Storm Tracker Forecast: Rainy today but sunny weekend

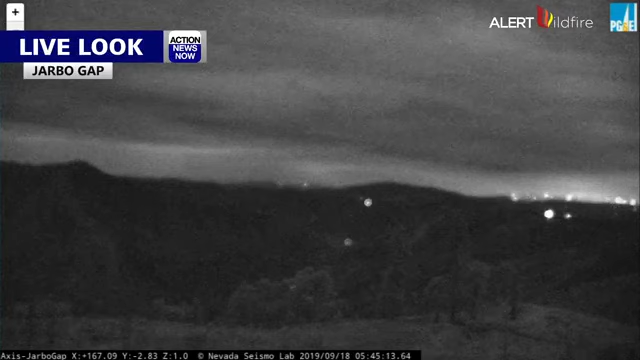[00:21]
You can see it wasn't raining an hour ago at Jarbo Gap. You do see those showers out there in the distance and they moved in and eventually you began to see rain falling on this camera. As you see, this was just a few moments ago.